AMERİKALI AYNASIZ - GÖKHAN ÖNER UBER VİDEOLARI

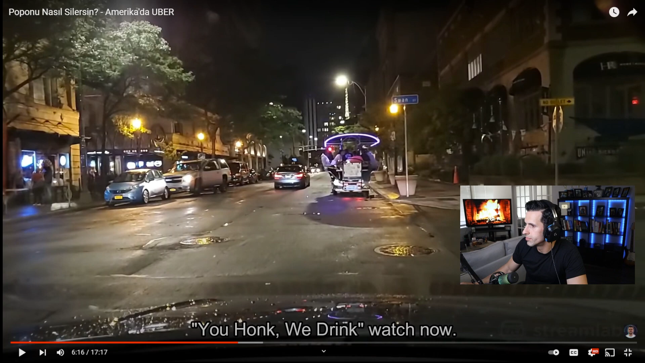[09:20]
Bu bizim burada biraz daha büyük oluyor. Pedal çevire çevire içiyorsun arkadaşlar. Hem içiyorsun hem pedal çeviriyorsun. Geziyorsun mekanı. Bir ara yaparız burada. Gösteririm. Size bir şey yaparım. Instagram'da story olarak gösteririm. You honk we drink. Bak şimdi.
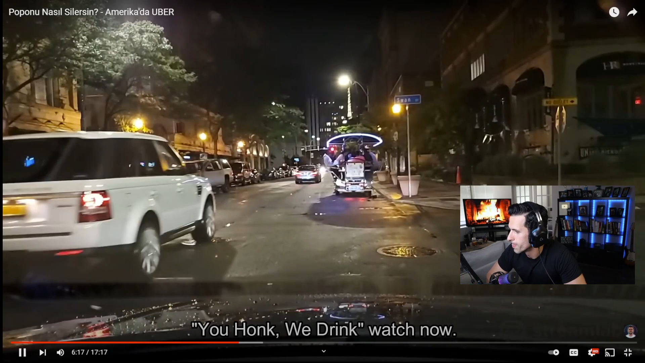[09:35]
Şu var ya arkadaşlar. Ha, you honk we drink. Evet. Önümüzdeki dalga.